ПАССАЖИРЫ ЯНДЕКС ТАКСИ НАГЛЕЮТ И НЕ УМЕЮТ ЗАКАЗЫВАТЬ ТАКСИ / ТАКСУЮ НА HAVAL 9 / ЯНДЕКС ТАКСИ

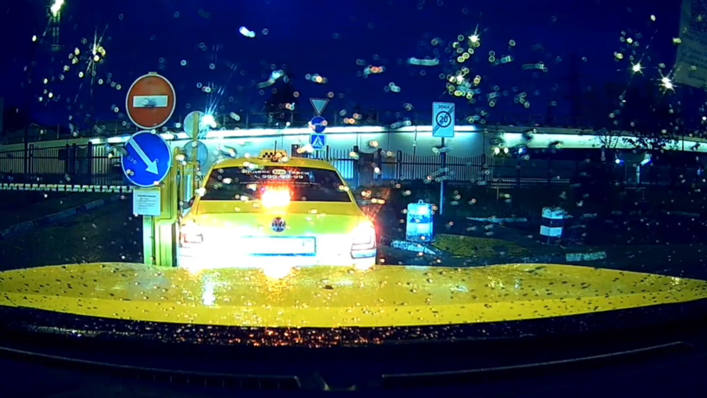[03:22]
«Да у тебя шлагбаум открыт!» «Да у тебя шлагбаум открыт!»
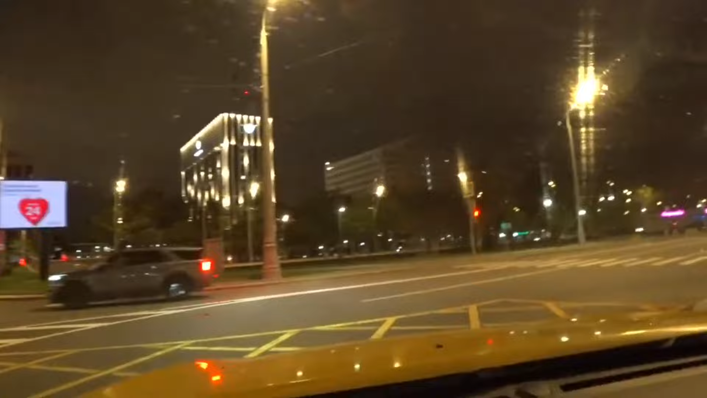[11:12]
Вот она вызвала такси к охотному ряду 2, точку указала с другой стороны гостиницы, на углу прямо на дороге. Я подъезжаю, все спокойно становлюсь между красной площадью этим охотным рядом на дороге.